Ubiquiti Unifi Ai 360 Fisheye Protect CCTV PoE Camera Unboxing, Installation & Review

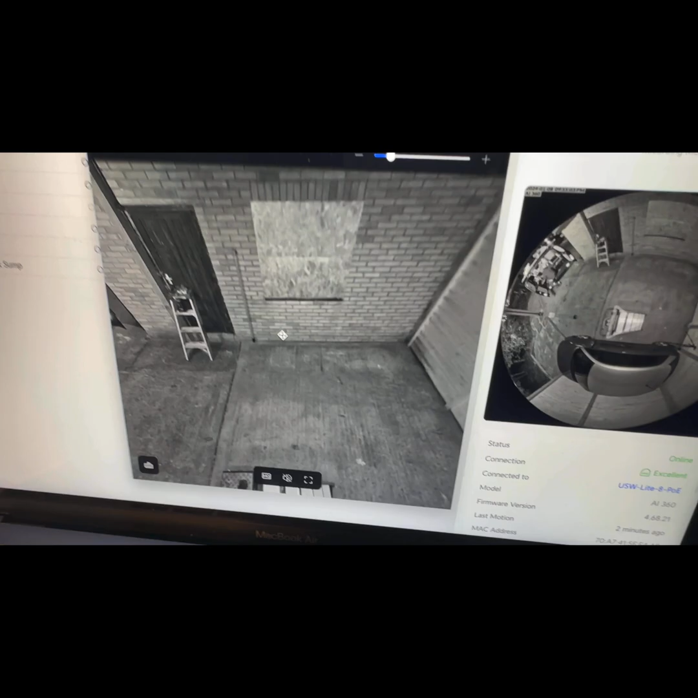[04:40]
camera because of the fisheye lens and you can de-warp and look around the full 360 degree view
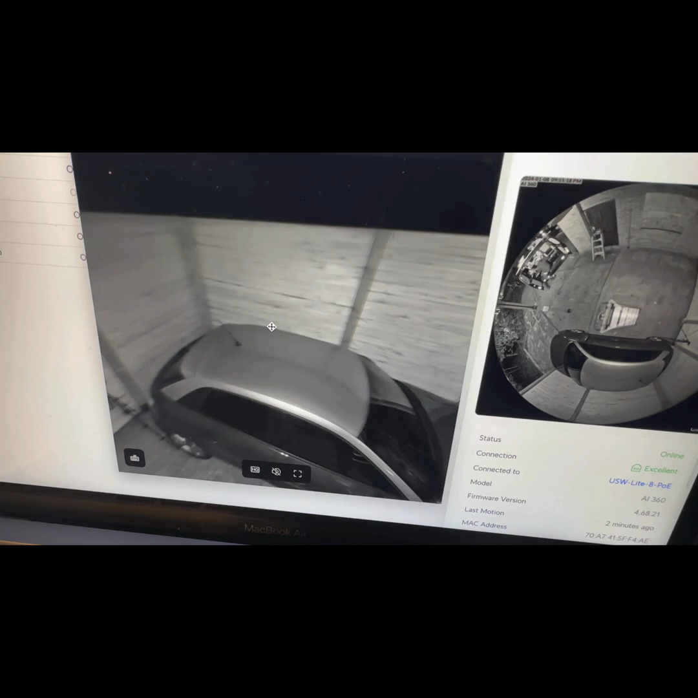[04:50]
which is quite handy and will make you sick after a while of playing with it